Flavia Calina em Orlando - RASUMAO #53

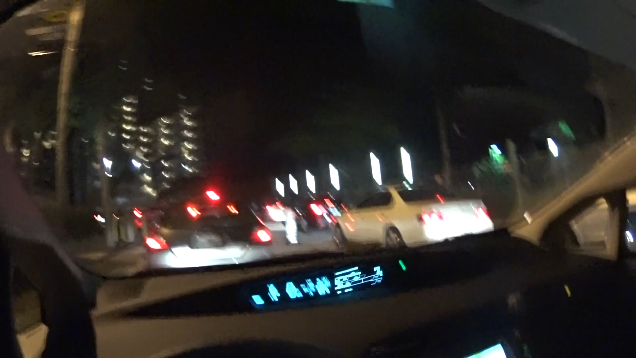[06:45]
Exagero, né? Mas tá lotadérrimo isso aqui por causa do evento. É tipo a Campus Party de youtubers americanos.